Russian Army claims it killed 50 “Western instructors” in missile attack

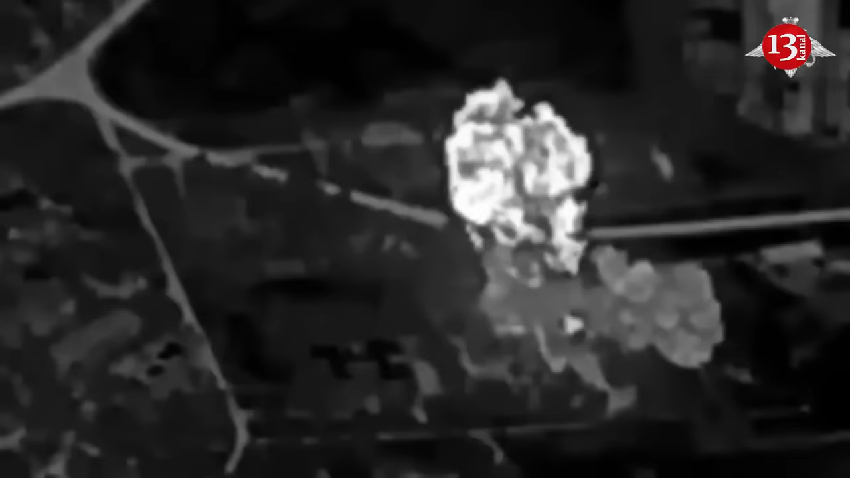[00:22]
an attack on the temporary deployment point of instructors and mercenaries from Western countries in the locality of Derhachi,
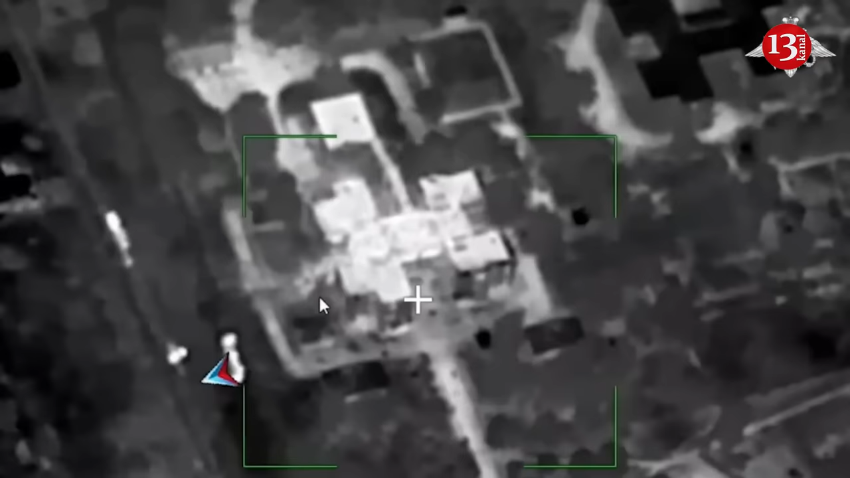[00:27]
Kharkiv region, the state-run TASS news agency quoted an unnamed defense ministry source as saying.